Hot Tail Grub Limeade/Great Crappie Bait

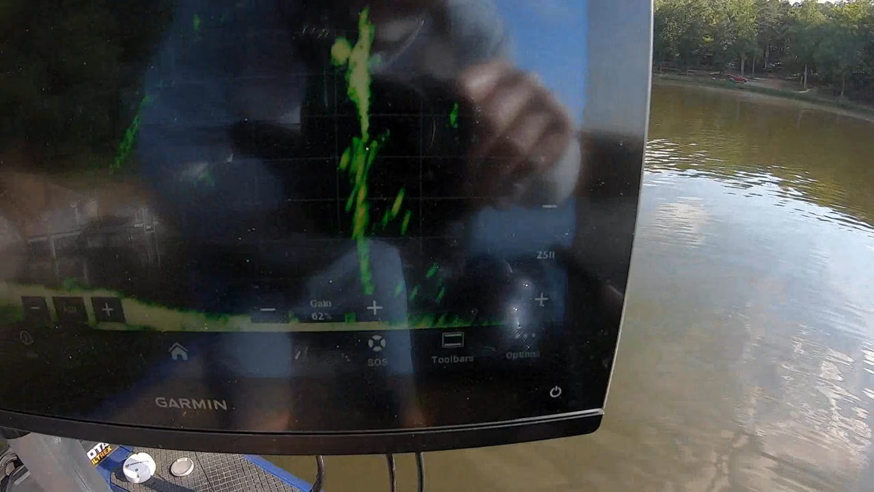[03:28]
That's all it is I'm gonna say it was either a cedar tree and all the limbs have rotten off of it, right?
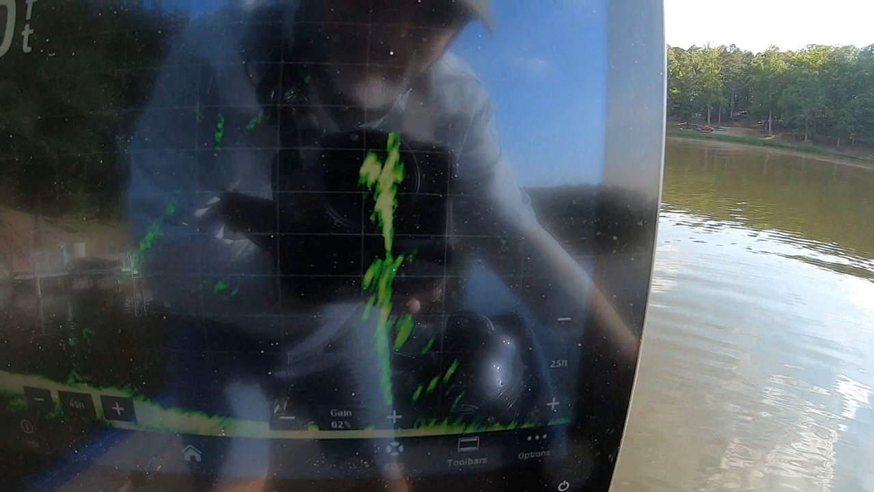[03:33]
Make sure y'all can see that from the shade or And you can see it's only a couple fish like that's a fish.
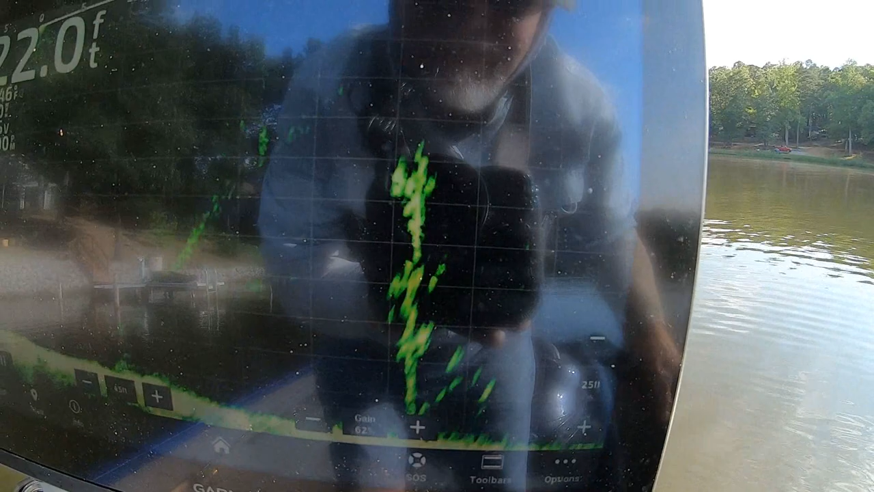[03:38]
There's a couple of the bars Some little ones here at the bottom.
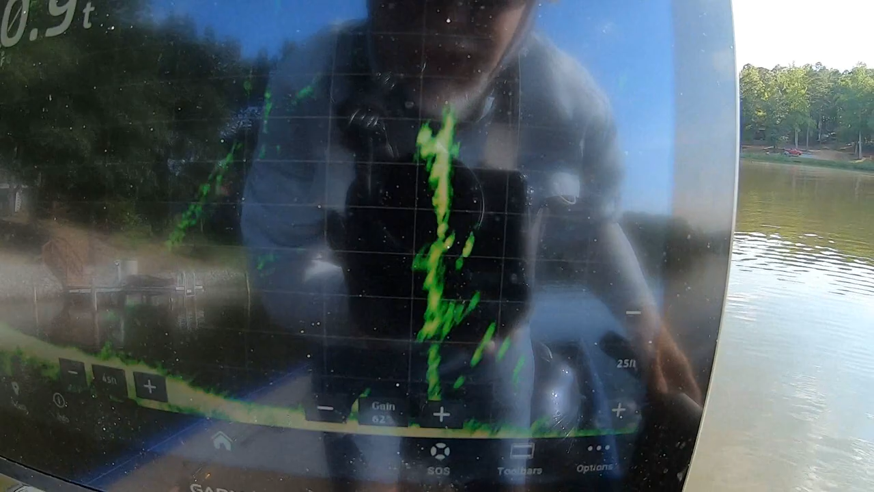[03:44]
I think that's what last come I let it drop. That's it. That's all is there But it's in 21 foot as you can see